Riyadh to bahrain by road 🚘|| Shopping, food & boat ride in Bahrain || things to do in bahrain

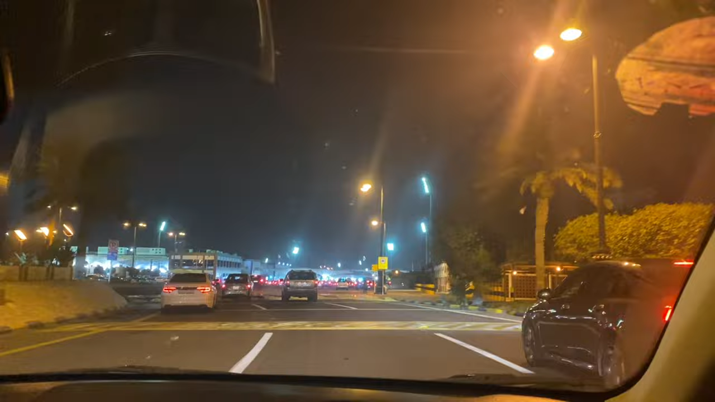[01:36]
पौने 5 बजे हम लोग निकले थे और 9 बजे हम लोग बॉर्डर पे हैं,
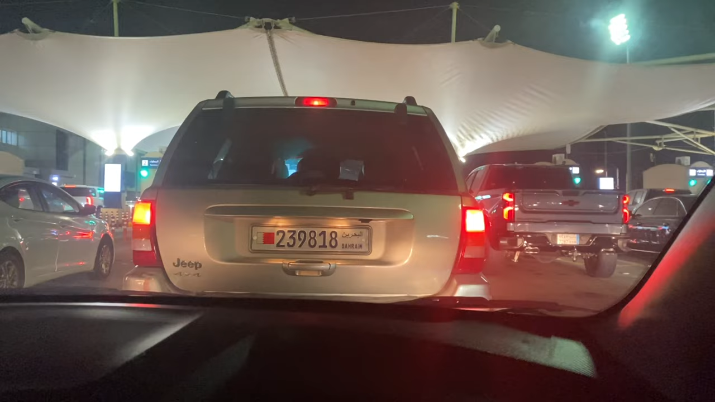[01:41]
और अभी ये पहली चेक पोस्ट है, यहाँ पे बस चेकिंग कराएंगे।